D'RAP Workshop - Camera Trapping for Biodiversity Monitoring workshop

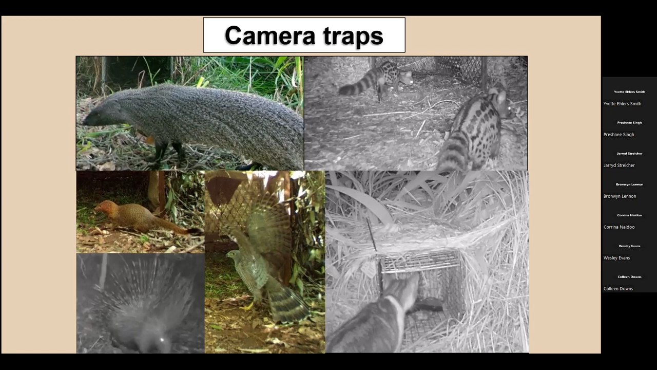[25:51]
We have some genets in the top right, and then feral cats, goshawks, and porcupines. We also had a few caracal encounters. Unfortunately, we never managed to catch any caracals.
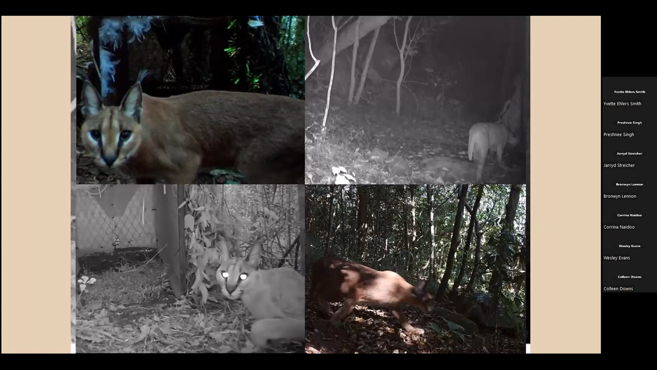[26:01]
It was a little side project, they're definitely prevalent within the Crans Kloof Reserve and the surrounding green matrices around the area.
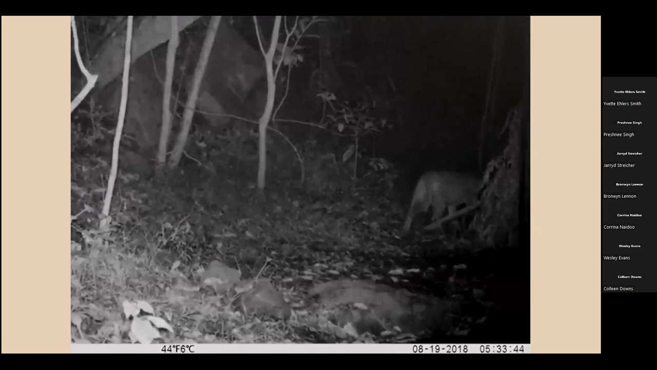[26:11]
So here we just have a caracal walking past one of my traps and not showing the slightest of interest towards it. We also got a few interactions of legs of interested parties that came to see the traps.